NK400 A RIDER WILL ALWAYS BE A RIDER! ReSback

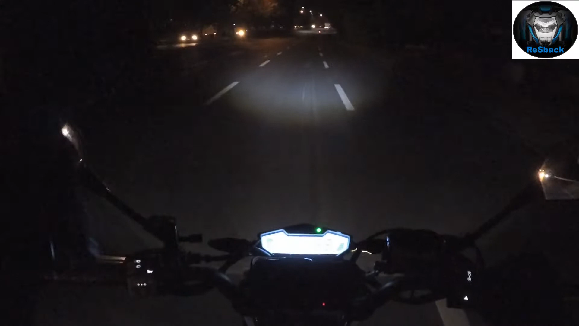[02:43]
Okay, so nasa C5 na tayo. Along Os Meñes sa Makati, paglagpas lang ng Bandiya.
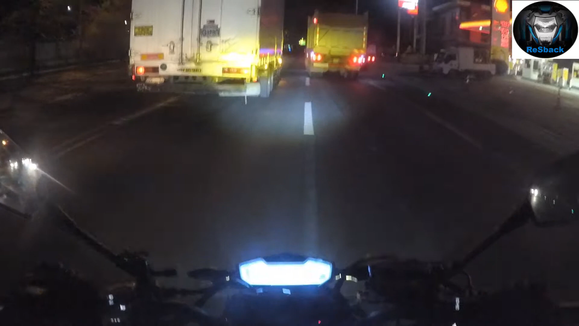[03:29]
So medyo natagalan tayo dito kasi ginagawa yung kalsada, basa yung espalto.
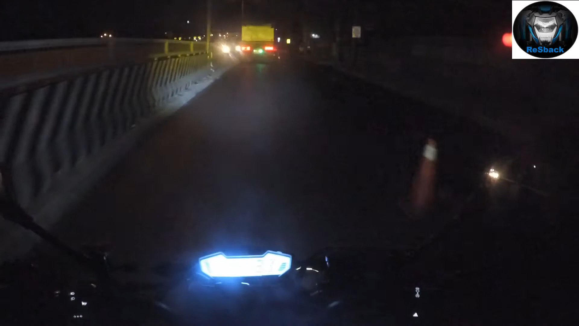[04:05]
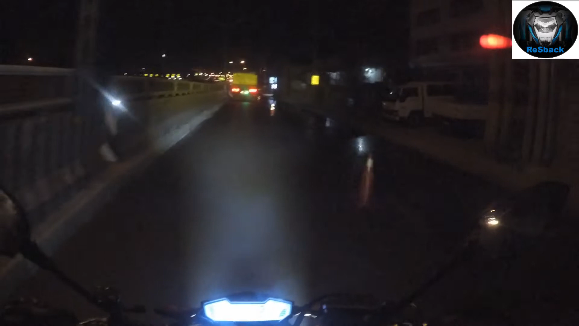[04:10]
So along East Service Road tayo ngayon. So ginagawa yung asfalto hanggang testa siguro to. Hanggang dun lang sa apubay.
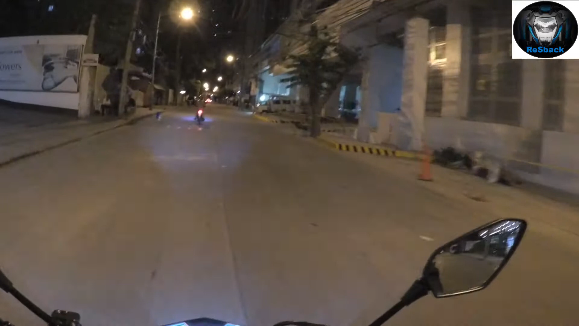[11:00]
Okay, so tama naman tong pinasukan ko kanina. Nung unang una. Kaya lang, sarado yung gate. Kaya hindi tayo tumuloy na dumiretso.
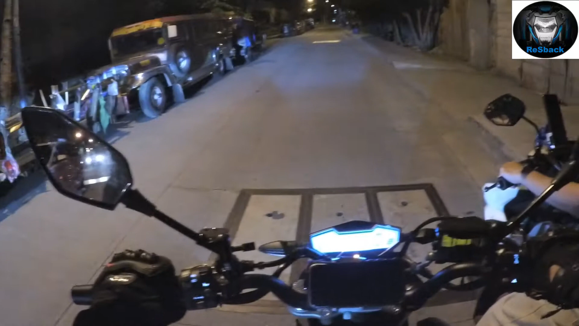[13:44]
Papasok ko ng second gear. Papasok ko ng second gear. Mahirap pag first gear eh.
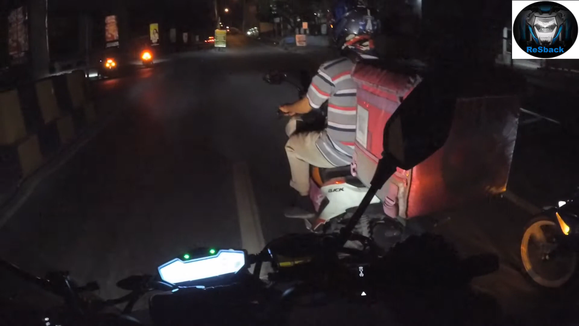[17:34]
Okay, may mga tumulong na sa amin, apat na rider, no? So, medyo nahihirapan talaga ako magtulak. Iba kasi yung power ng NK, masyadong malakas.
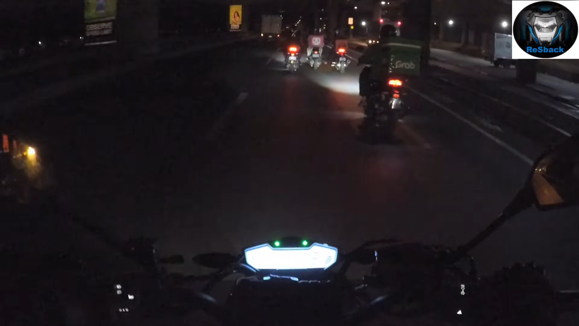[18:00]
Ayan, nagtulong-tulong na ang mga kapwa rider, no? Ito yung masarap sa kalsada pag ikaw ay nagmumotorsiklo. So,
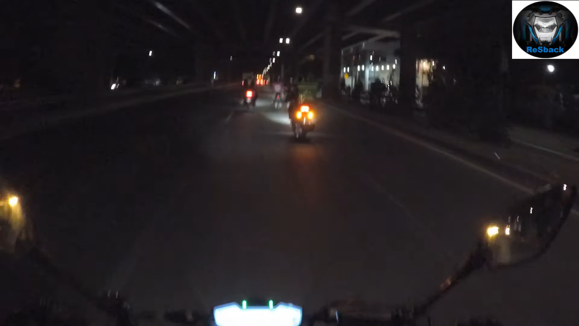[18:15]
kahit may mga delivery sila, ayan, along the way,
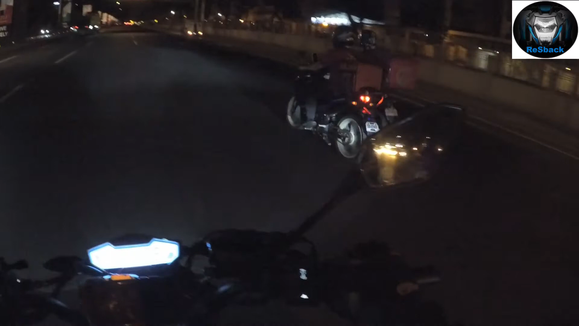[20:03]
Okay, so yung dalawa kanina, so out of way na sila. Kaya siguro itong isa-isa along the way pa natin, no?